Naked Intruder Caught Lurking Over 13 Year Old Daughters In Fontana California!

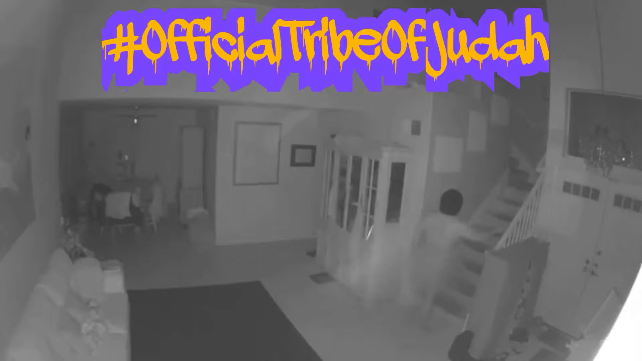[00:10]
There's a naked man who broke into a house and was masturbating over this woman's 13-year-old daughter. He had been watching her for a while, but the girl woke up out of her sleep screaming because the man was looming over her bed all over her head. And she screamed. They called the police. The suspect ran out the bedroom, ran downstairs. Thank God he ran. He could have had a weapon or something, but I want to say stay on your guard. Stay on your prayer. There's some new nasty demons lurking around this planet.